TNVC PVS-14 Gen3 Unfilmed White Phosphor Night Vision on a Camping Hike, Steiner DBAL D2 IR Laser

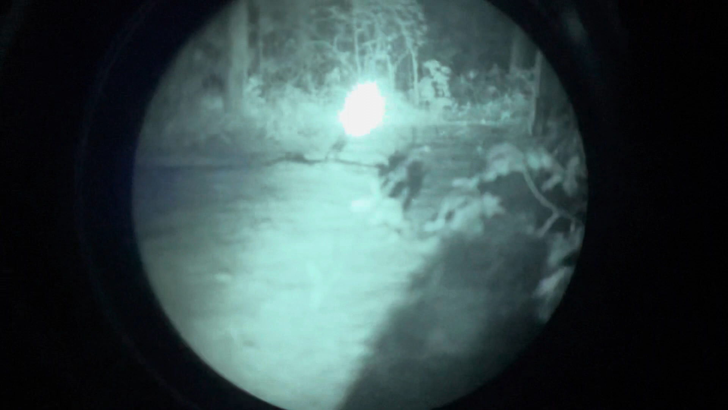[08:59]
And then this is the high power. And then this is high power, I believe with laser. But I really can't tell, uh, because it is so bright.
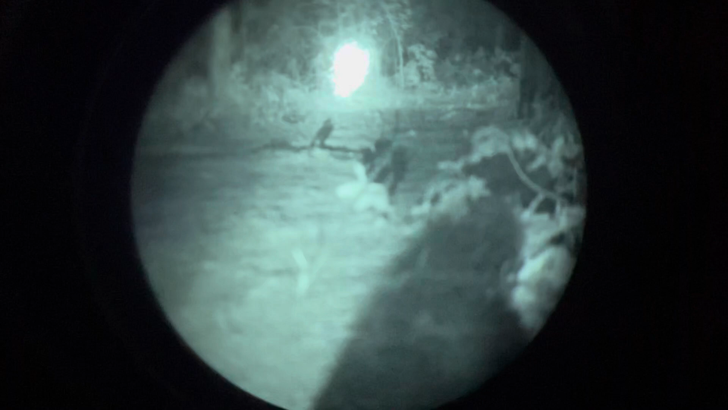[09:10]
It's, I mean, that's definitely going to low power mode there, for the illuminator.
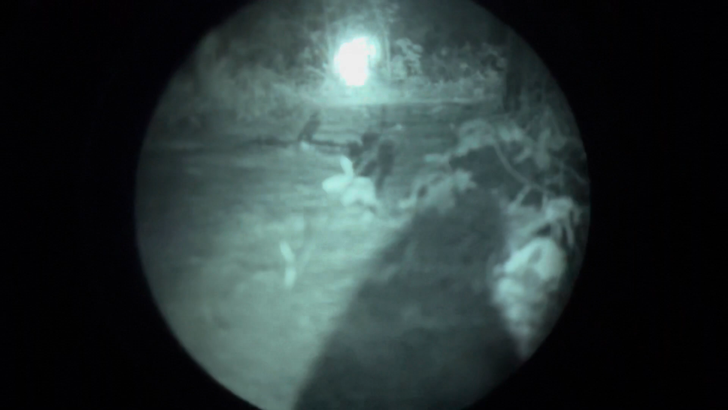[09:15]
But just really intense on how bright that is.
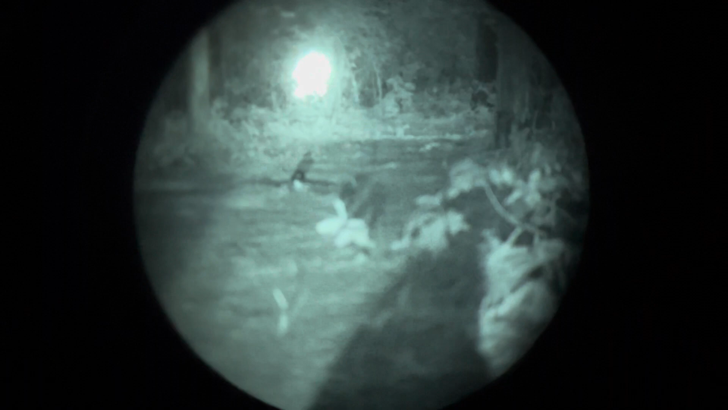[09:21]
Is that an opossum or something? I'm not sure. Can I see it? I thought I saw something moving around in here. But I guess not, because I don't see it now. And see, this thing almost works better as a secondary, like, splashback kind of illumination.
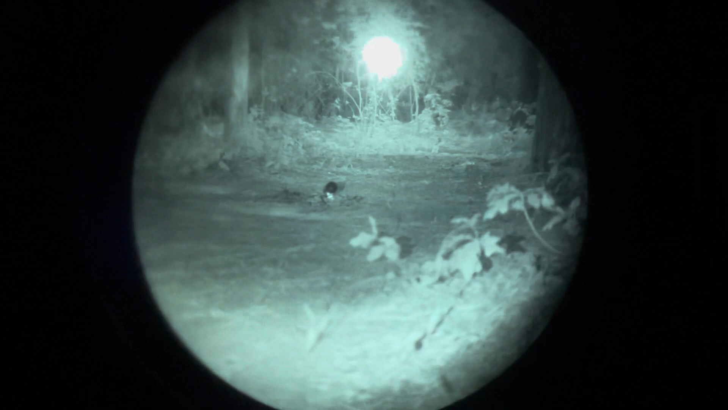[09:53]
Like, pointing it near something that you want to see. Because if you point directly on something, it just washes it out.
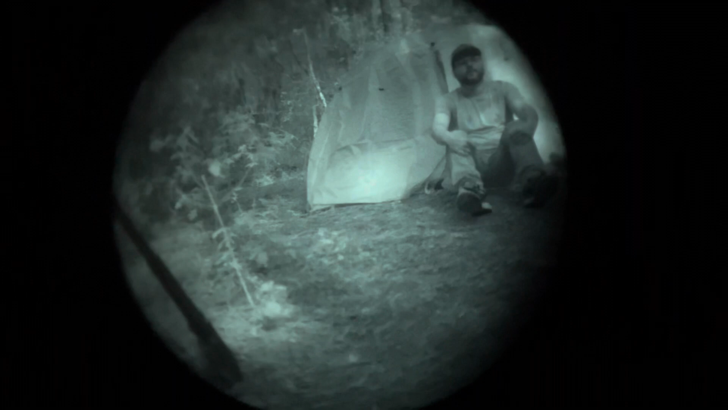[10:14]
And you see Matt there, enjoying the beautiful full moon that we got tonight. It's really kind of nice out.
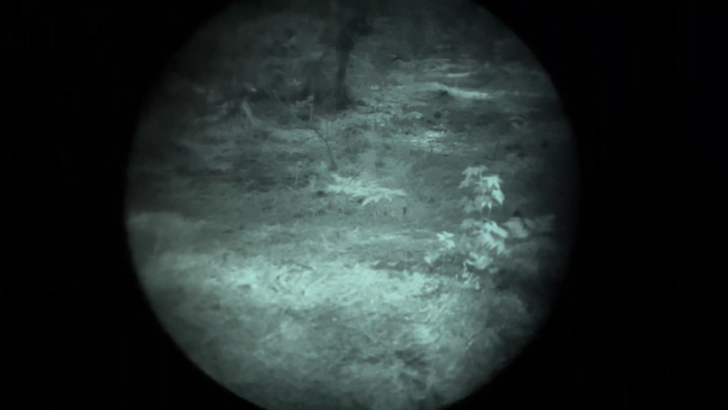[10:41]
See, I'm tripping on stuff. Pretty cool, huh?
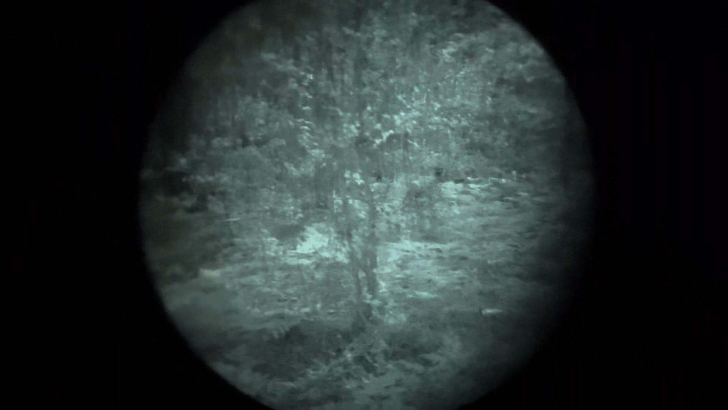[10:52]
I mean, I don't think it's too bad. Let's look back at the camp. You can see the embers of the fire there from earlier. And that's not visible at all to the naked eye. Even up close, I can't see it.
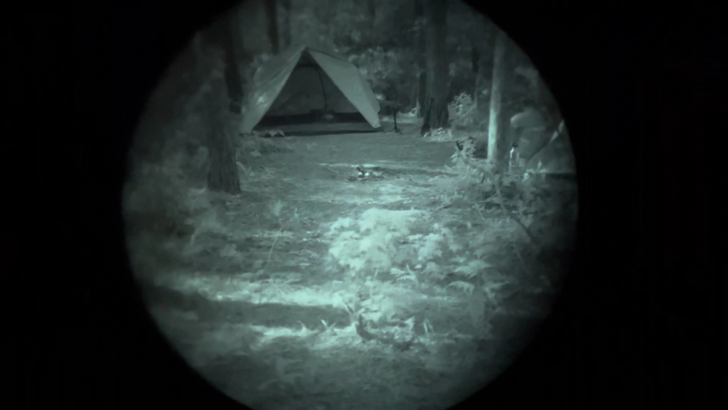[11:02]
And I certainly can't see it from here. Obviously, I can't see that strobe. I can vaguely in the moonlight make out the outline of that tent. Very vaguely. I mean, I can tell there's something there. Like, I mean, I might think it was a, I don't know, just a change in elevation. But obviously with the night vision, how you guys are looking at it, you can see it quite clearly. And even see inside of it. See Matt sitting over there. I can see his tent a little bit better because it's a lighter color.
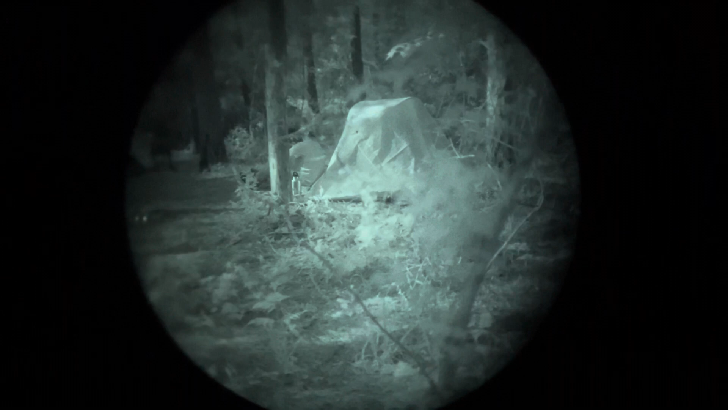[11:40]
But, you know, still wouldn't be able to make out exactly what the object is. But with the night vision, it's pretty clear. Let's see if we can go on up this way a little bit further.
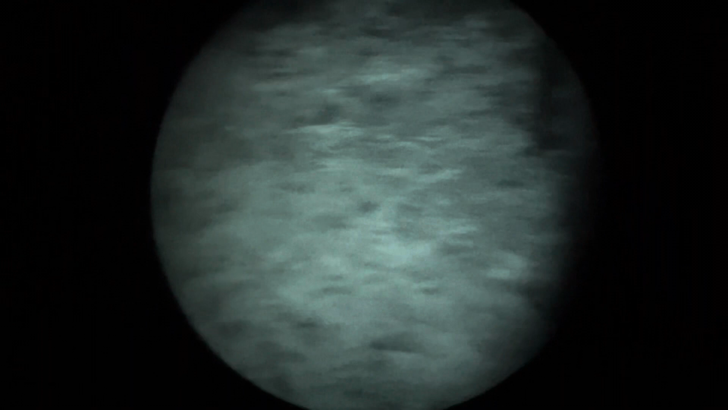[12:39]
I can't hardly tell what that is, even with this full moon. And part of it's probably that I'm staring at this phone screen.
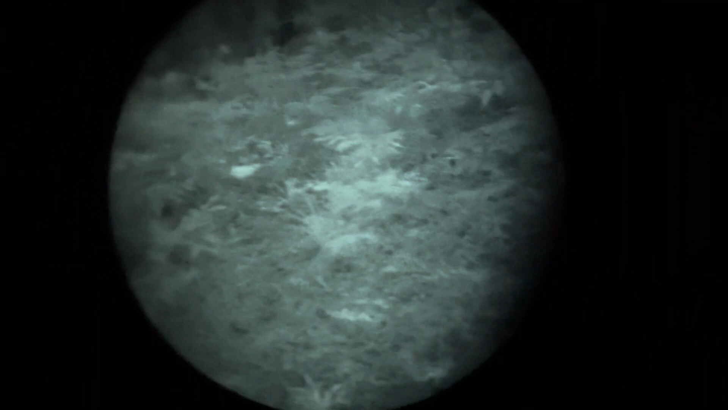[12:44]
My night vision of my own eyes is kind of trash because of that.
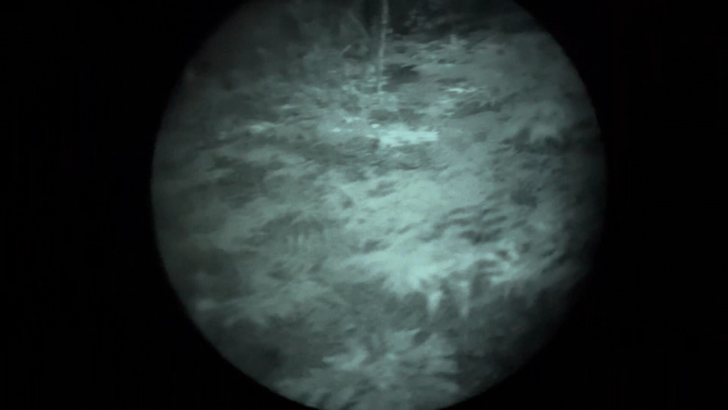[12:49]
But, you know, just even through the phone like this, it's actually helped me navigate quite a bit. But looking over here, there's some pretty thick growth around. And this area that you're looking through right there, to my eyes, that's just a dark hole.
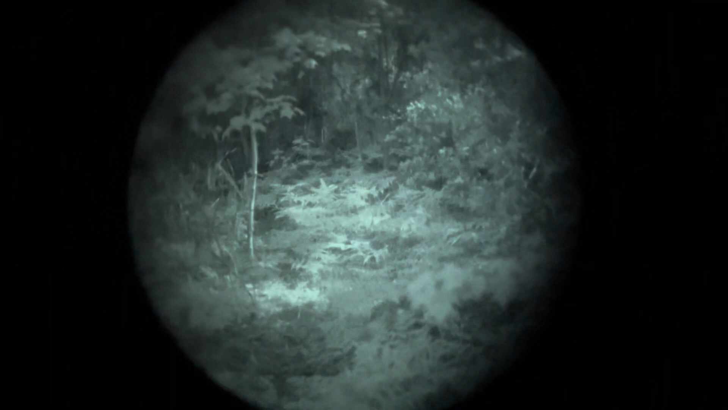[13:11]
I mean, I can't see that there's actually kind of a path there, but to the naked eye, totally invisible.
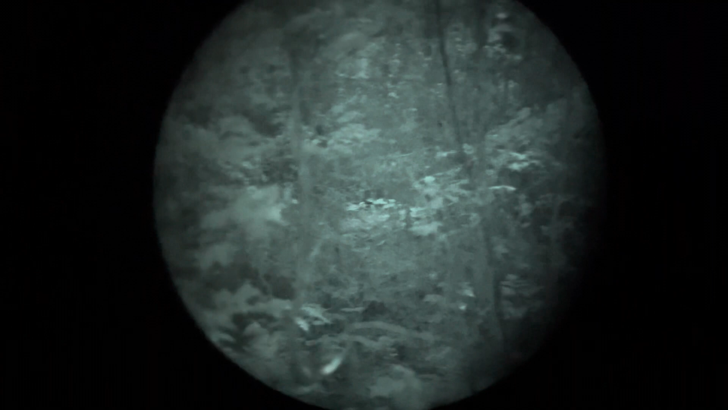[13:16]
Pretty thick undergrowth. And this is actually one of the clearer areas.
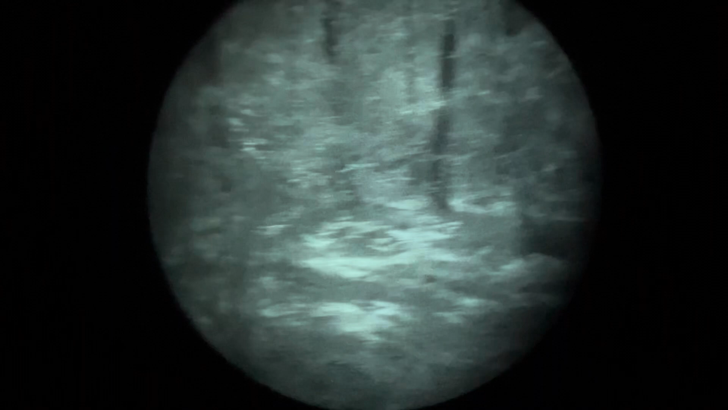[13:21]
We were walking through some real bad stuff earlier today.
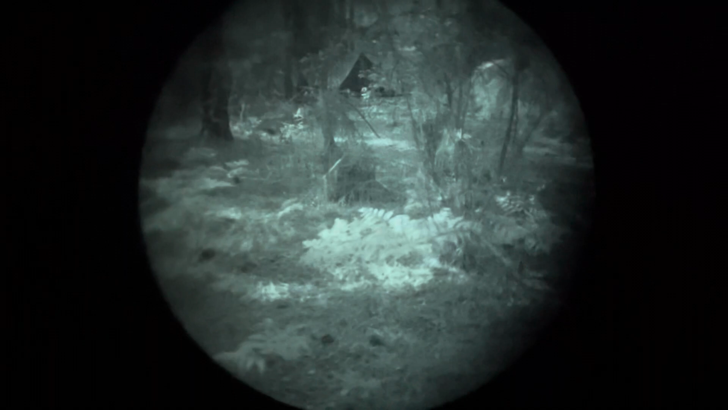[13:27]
But let's get on back to the camp. And we should be able to see.
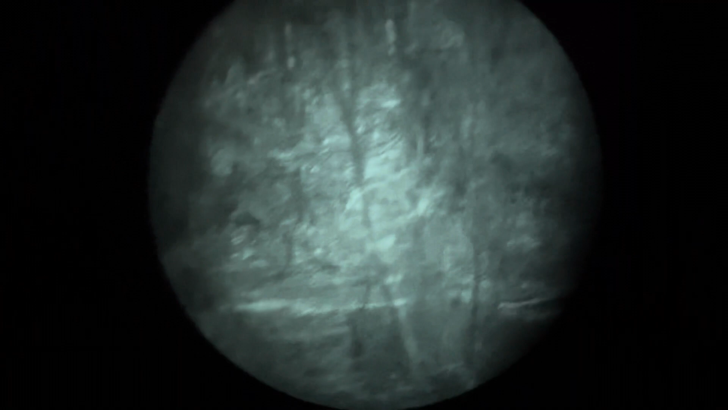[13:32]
Can we see the strobe? Oh, there it is.
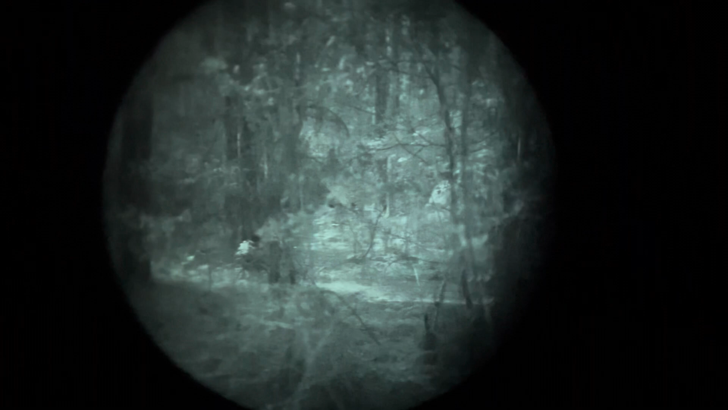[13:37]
Make our way back that direction. Oops.